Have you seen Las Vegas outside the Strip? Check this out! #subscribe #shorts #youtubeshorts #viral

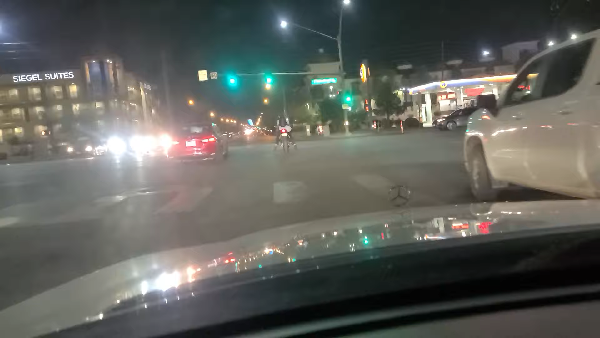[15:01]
And we will continue northbound here. As we look out towards the west there.
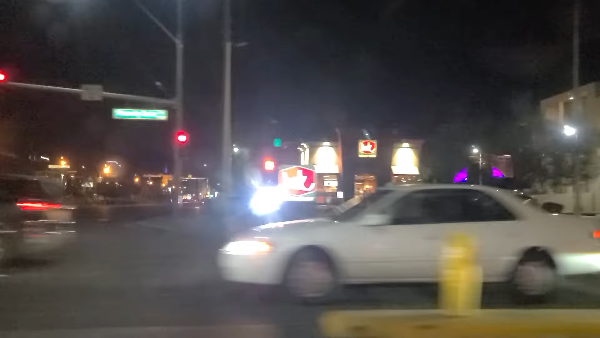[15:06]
And see the link. And up there you can see the Strat. As we can continue north here. On what is University Center Parkway. Or drive. In the distance up there. I don't know if it can come out. But that is downtown Las Vegas. And the Circa. With it's blue facade on the south side of it. Up there showing off. As we approach. The light here at Twain. I've had many requests. To come up here and video. Twain.
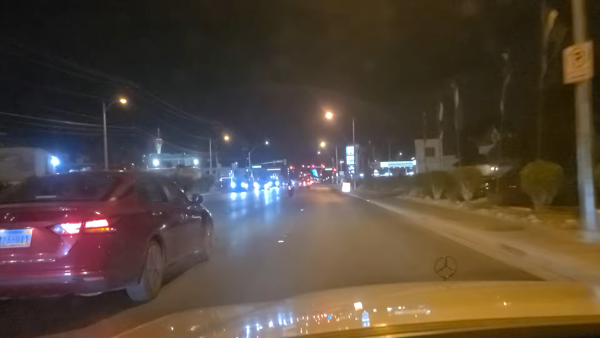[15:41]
And. Paradise. Slash Swenson. Here at night. So I'd like to give you the opportunity. As we look into the year 2023.
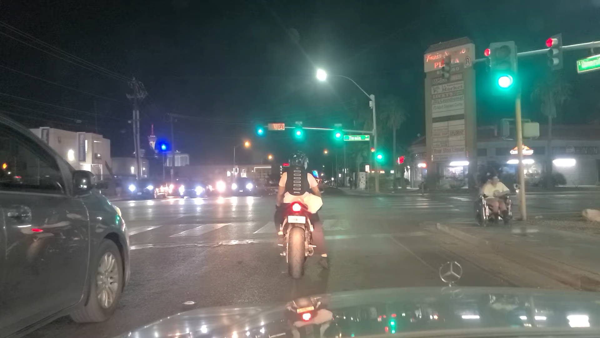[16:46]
And here we go. Going right on. Twain. See the shopping centers. Over here. On the right.
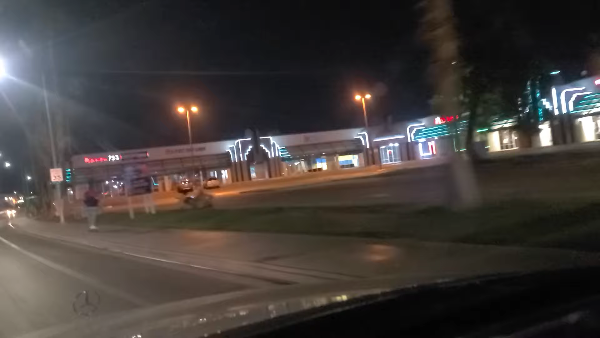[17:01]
Of us. Lucky's Gaming and Spirits.
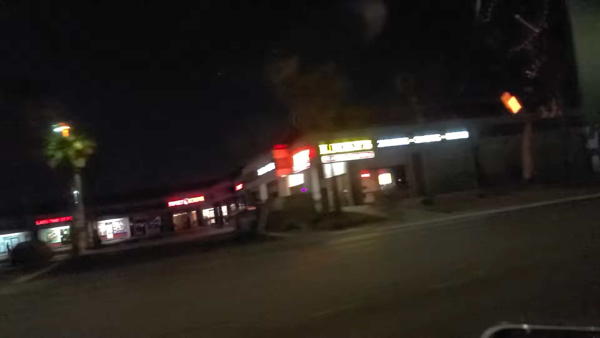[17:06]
Over here. On the left. On the right. On the right. And we.
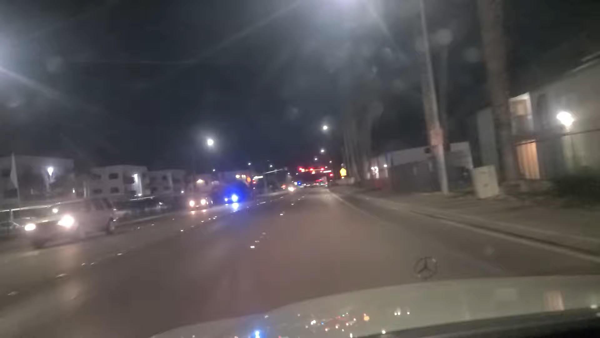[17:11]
Approach the light here. At Cambridge. And now that we are at Cambridge. We're going to make a left. On to Cambridge. The car says it's 91 degrees outside right now. Not sure what the conversion to Celsius would be, but here we are. We have an earlier version of our video here.
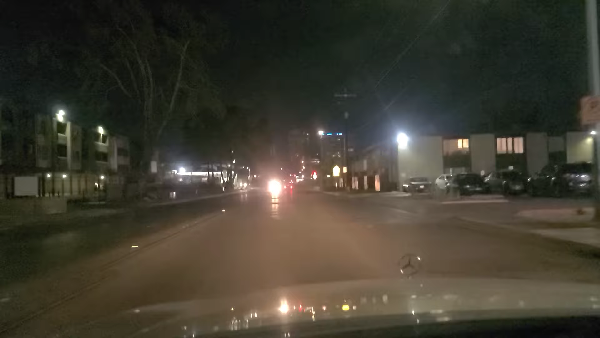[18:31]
And a 7-Eleven up here on the left. 7-Elevens have the most peculiar propensity for showing up in the middle of nowhere. In the middle of these neighborhoods. As we have the right of way, we're going to go. See that 7-Eleven there. As we pass Lisbon Avenue. Lisbon as in Portugal. and we come up to the light here at Desert Inn.
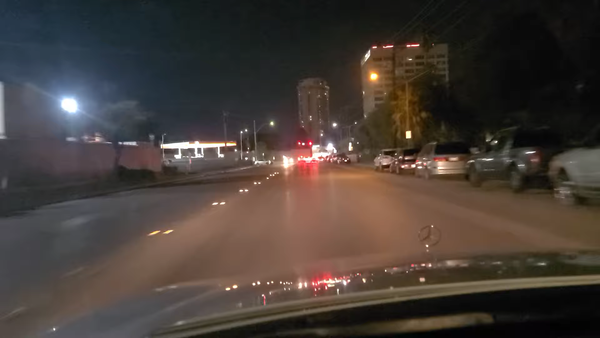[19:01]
Desert Inn named because it was formerly the Desert Inn Hotel and Casino located there at the corner of Desert Inn Road and Las Vegas Boulevard. It is no longer there of course.
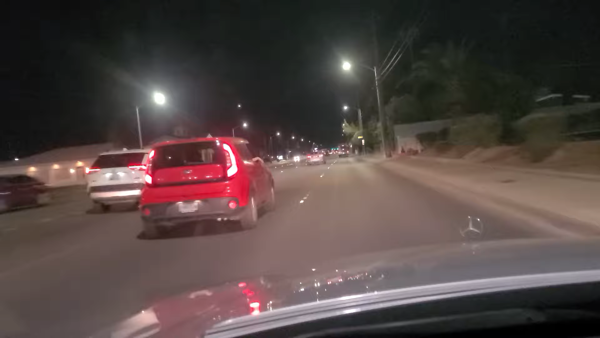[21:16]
Another major east-west, I'm sorry, east-north-south artery here on the east side of town. As we approach eastern, you can see these little blue flashing lights over here that are powered by a solar panel or two.
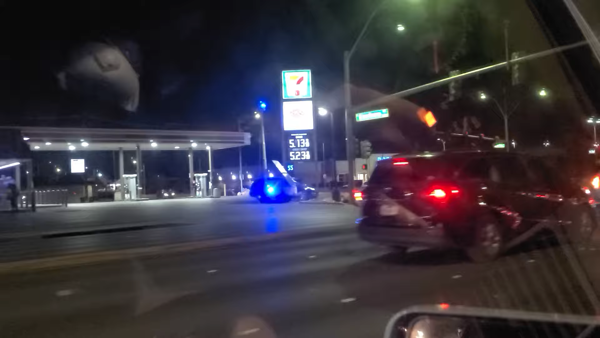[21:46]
I guess they're meant to make people feel that there's a police presence or something. You can see it there. But there is in fact no police presence. And there's a CVS Pharmacy E-MAS.
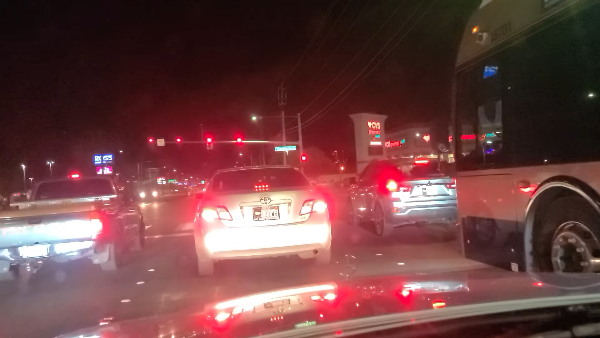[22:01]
CVS Pharmacy and More located there on the corner. Here at Desert Inn and Eastern Avenue. And we see and hear some sirens over here to our left. And there go Las Vegas Metro PD. Two units right there. Going south on eastern. Thankfully they're gone by the time our light turns green.
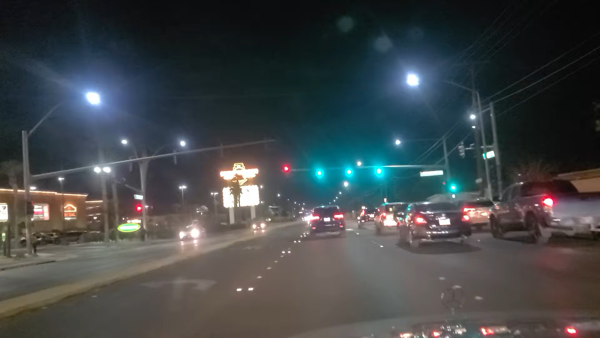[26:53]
Boulder Station Hotel and Casino. Game on. Sports bar now open. I've been reading about that in the paper. It's a new sports bar that's been opened up here at Boulder Station here on the east side of town. And approaching the light here at Vegas Valley Drive. Tow truck going the other way.
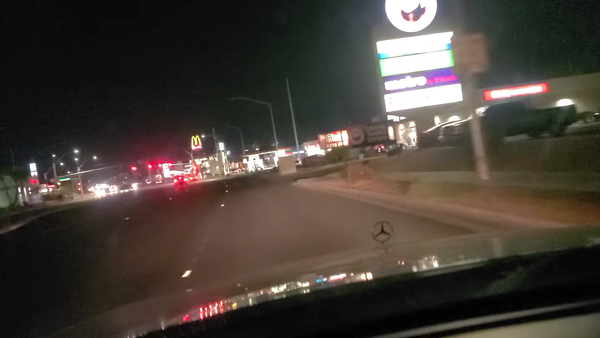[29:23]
And we're going to make a right here onto Charleston Boulevard, here on the east side of town. And just a reminder, if you'd like to see, please like and subscribe to our channel so it keeps in you making more videos. We really appreciate your support. And thank you for your support. And again, we would not be here if not for you. Let's pass some more fast food outlets here on the east side of town.
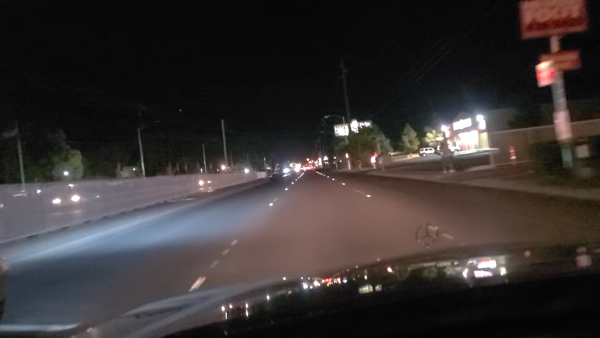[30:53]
certainly. See the Chevy pickup truck? Or GMC, rather. Potato Patato. It's kind of all over his lane there. A little dip in the road there. And approaching the light here at Nellis.
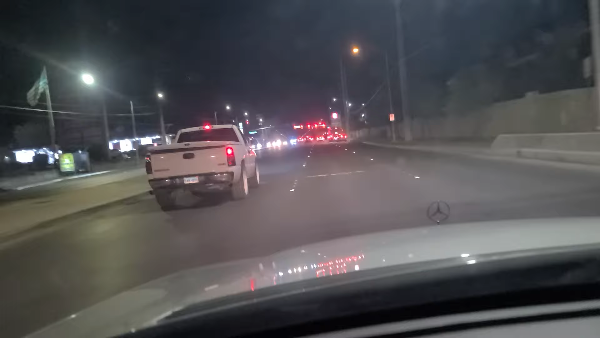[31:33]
So please feel free to check those out on both TikTok and on YouTube. We really, really appreciate you being here. Nellis Boulevard. Here on the east side of town. And there's a Target there on the southeastern corner of Charleston Boulevard and Nellis Boulevard. Which is undoubtedly closed now because it is after 9 p.m.
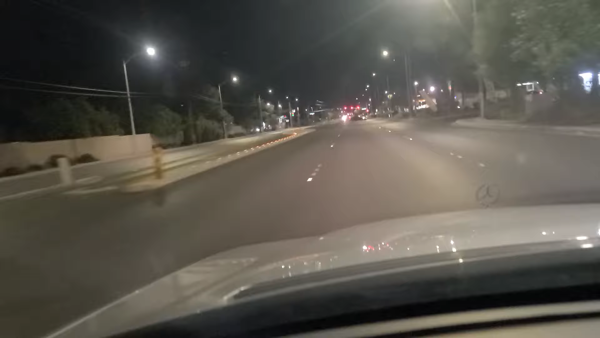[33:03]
See there is Las Palmas indoor
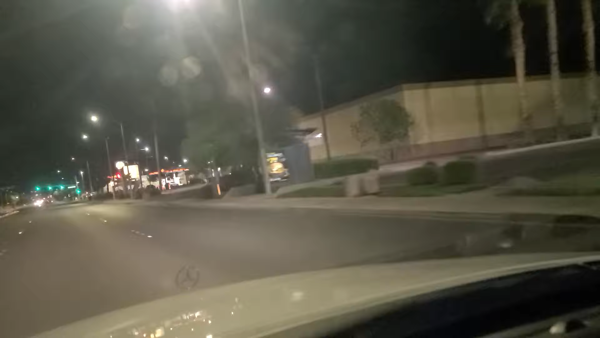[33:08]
swapped meat on the right. 549 again for regular at the Shell gas station there as we cross over Sloan. And the Albertsons supermarket there, which is now closed. Continuing eastbound. Continuing eastbound.